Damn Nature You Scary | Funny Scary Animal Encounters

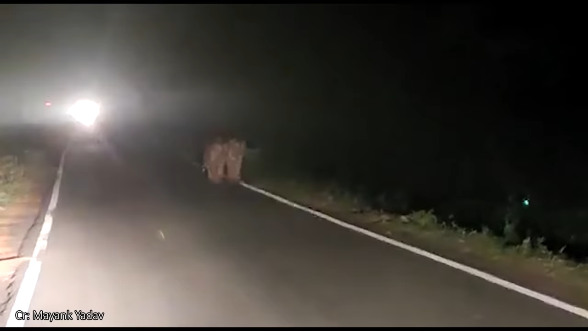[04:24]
Two tigers were spotted in Pench National Park in India at night.